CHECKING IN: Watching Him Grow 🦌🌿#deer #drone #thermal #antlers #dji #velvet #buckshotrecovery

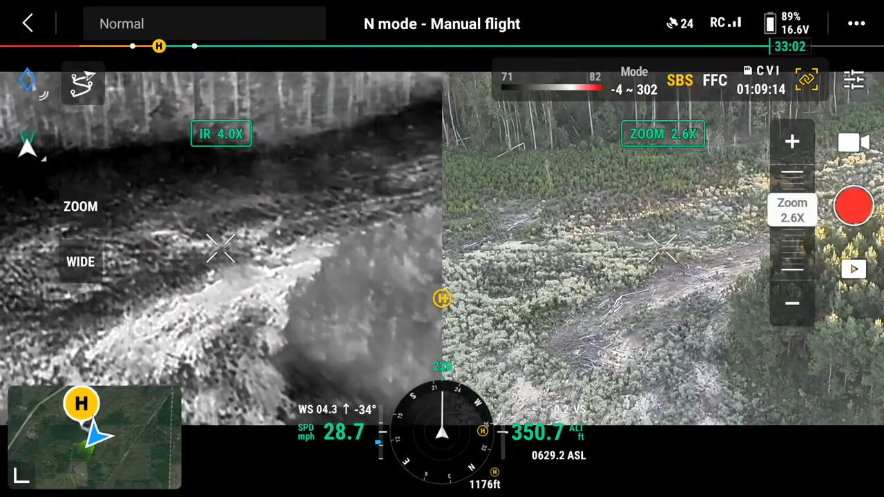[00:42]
all year same spot see if we can get a better load maybe another one over the right maybe a couple of